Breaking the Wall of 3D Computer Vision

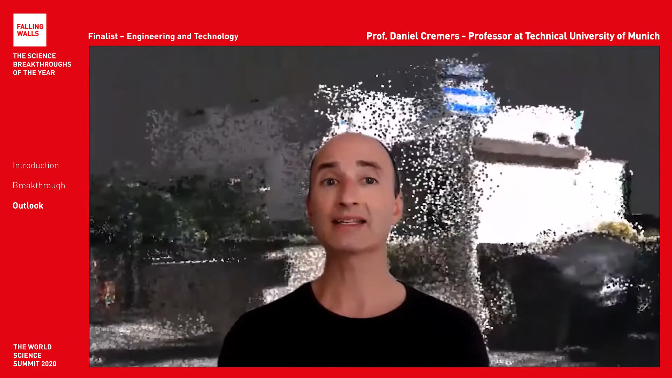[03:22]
3D computer vision has endless applications ranging from sports analysis over medical imaging and augmented reality all the way to autonomous driving. We all wonder when the self-driving cars will hit our roads, but few people realize that the key to making this a reality is to break the wall to 3D computer vision.
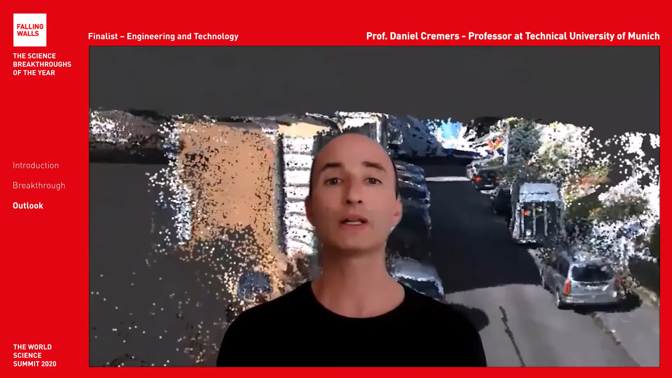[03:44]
This is what will enable the car to reconstruct its environment as you see in the video behind me, to understand and identify the obstacles to determine suitable trajectories and bring us through traffic safely.